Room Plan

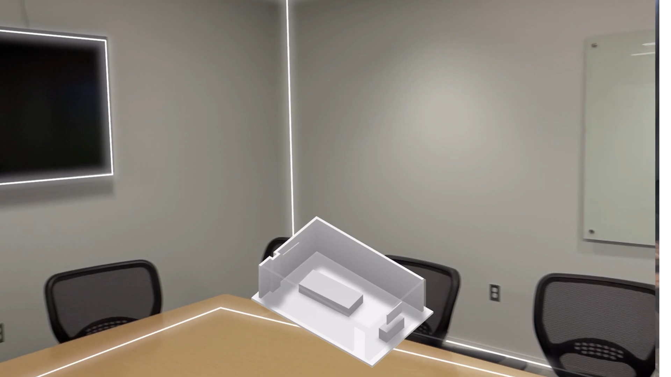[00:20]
We've integrated Apple's room plan framework so you can quickly scan a space or room directly from the Vectorworks Nomad app when using a LiDAR-equipped device with the latest iOS.
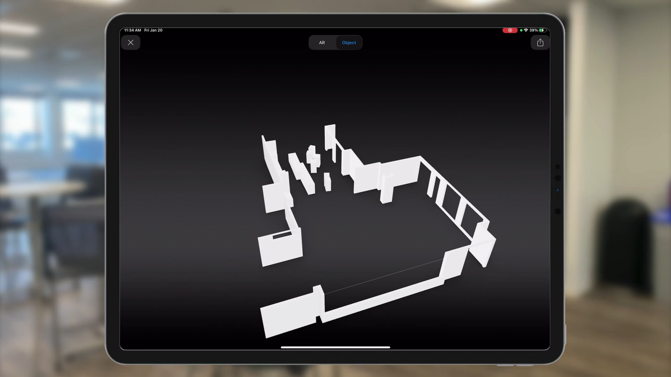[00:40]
When finished, the scan can be viewed directly in Nomad using the integrated USD Viewer or import the OBJ file into Vectorworks to use as a reference for your project.